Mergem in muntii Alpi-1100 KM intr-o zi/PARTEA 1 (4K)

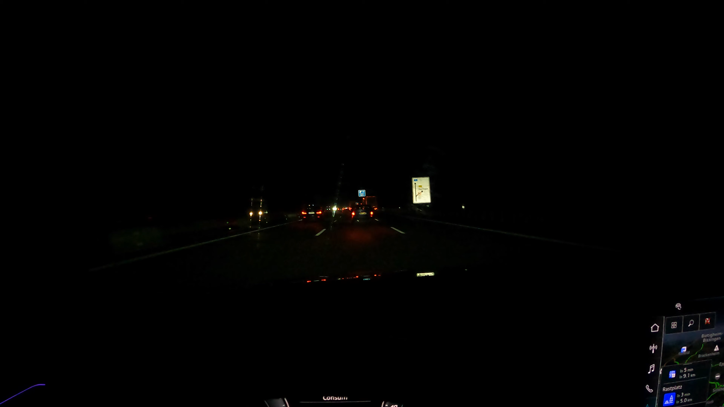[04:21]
Asta e ora de vârf, să zic, dimineața toți pleacă la muncă.
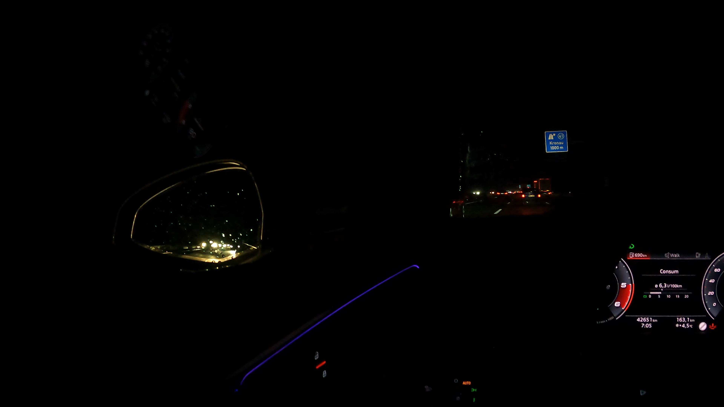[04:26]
Nebunie mare. Aici cu fratele Cornel, l-am luat.